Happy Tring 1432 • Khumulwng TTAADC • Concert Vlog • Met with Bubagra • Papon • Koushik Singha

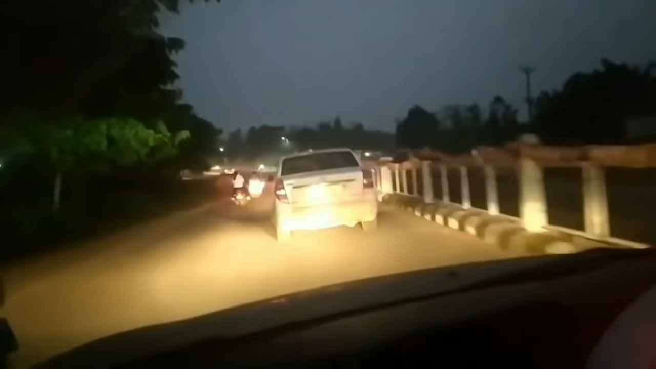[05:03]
और यहाँ के रास्ता बहुत ही अच्छा है, अभी पहले बहुत ही वो ख़राब हो गया था बीच में, बट अभी बहुत ही अच्छा है एंड बहुत ही ज़्यादा क्लीन भी है।
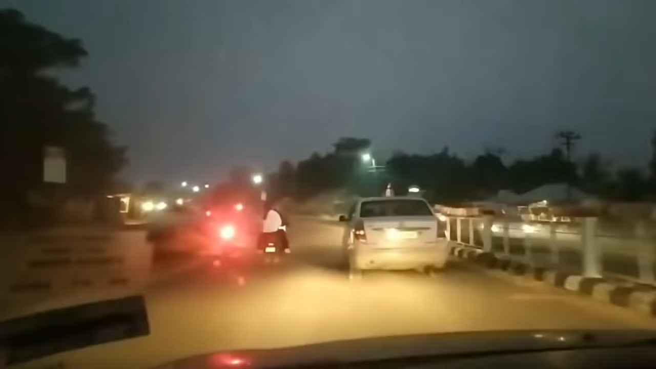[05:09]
ये अच्छा लगा मुझे।
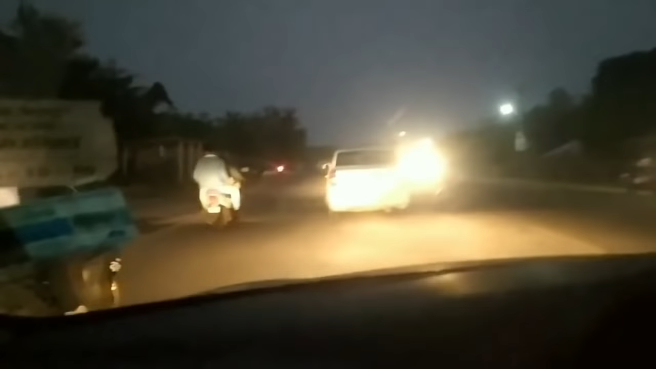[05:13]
बहुत सारे लोग अभी जा रहे हैं, बस अभी पहुँच नहीं वाले हम। खुमलुंग का जो मार्केट है वो सामने ही है, थोड़ा सा सामने शायद। बहुत दिनों से नहीं आया, मैं थोड़ा सा कंफ्यूज हो गया हूँ क्योंकि अभी रात भी है। सामने है मैप भी।
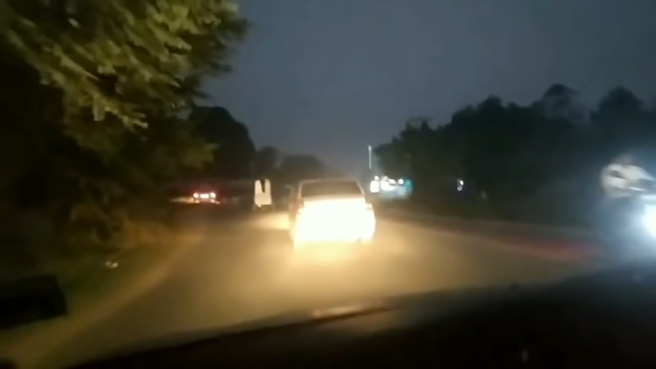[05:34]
हाँ, यहाँ से रेस्ट्रो केफ, ये वाला नया खोला था शायद, रेस्ट्रो केफ जो है।
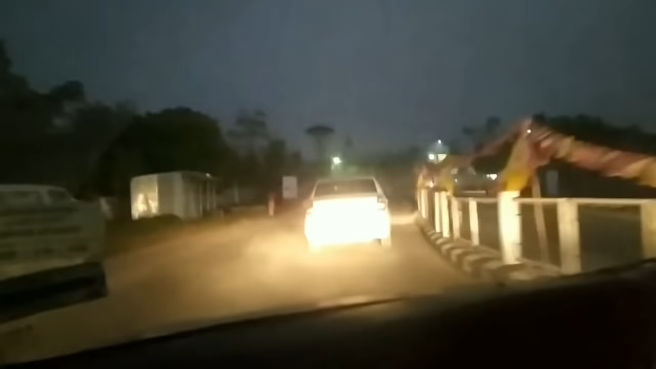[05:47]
सभी लोग पैदल जा रहे हैं, ये लोग भी आएगा शायद।
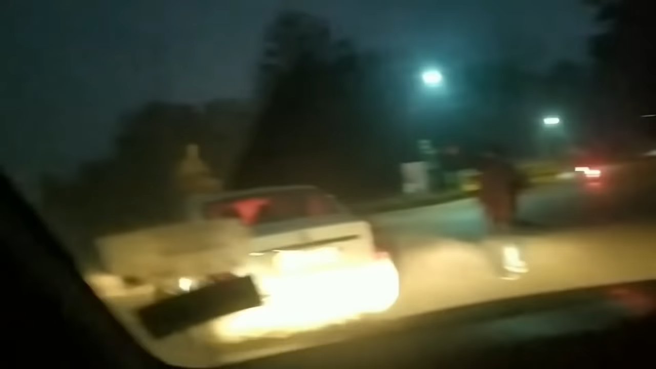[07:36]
अच्छा और इधर से जाएगा, जाना पड़ेगा इधर इधर इधर ही इधर ही इधर ही जाएगा।
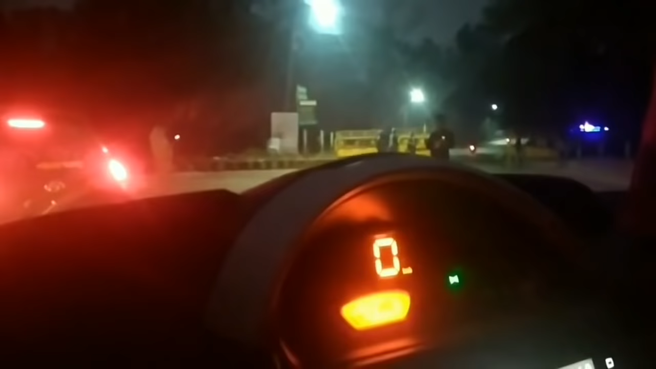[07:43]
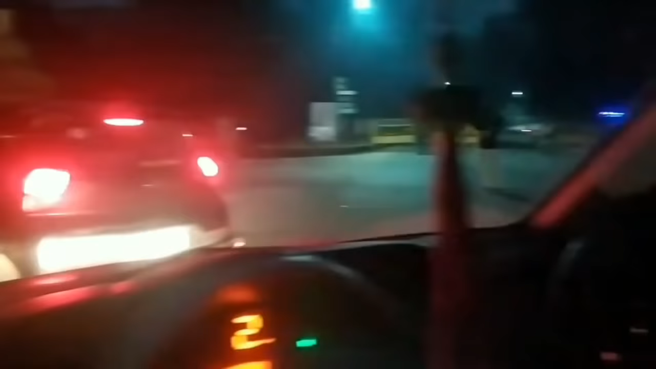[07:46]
अच्छा अच्छा, पार्किंग इस तरफ जाना पड़ेगा हम लोगों को, बट प्रोग्राम उस साइड पे है, पैदल आना पड़ेगा। अभी बजा है 5:10 और अभी पहुँचे हैं।
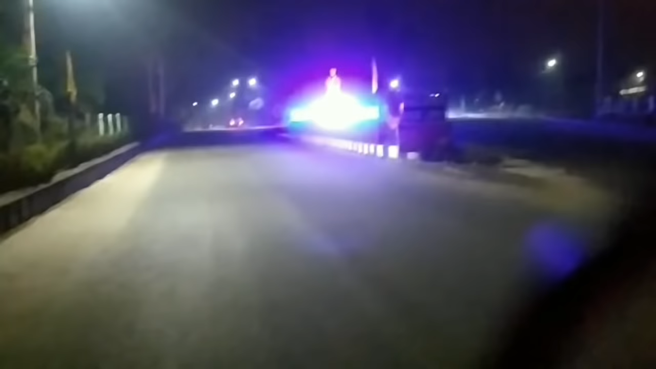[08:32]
महाराजा वीर बिक्रम का एक स्टेचू है। फॉग भी है, पता नहीं देख पा रहे हो कि नहीं।
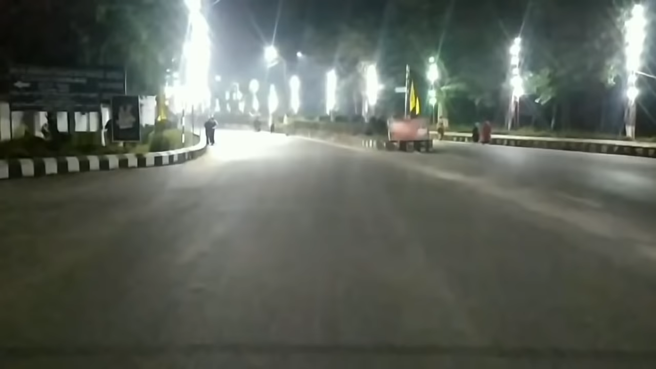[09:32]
बस 2 चलने के बाद फाइनली कुछ पहुंचने ही वाले हैं। जस्ट और 1-2 और चलना पड़ेगा शायद, बस पहुंचेंगे, पहुंच ही जाएंगे। रास्ते पे बहुत सारे क्राउड है एंड लाइटिंग वगैरह मुझे यहाँ से बहुत ही अच्छा लग रहा है।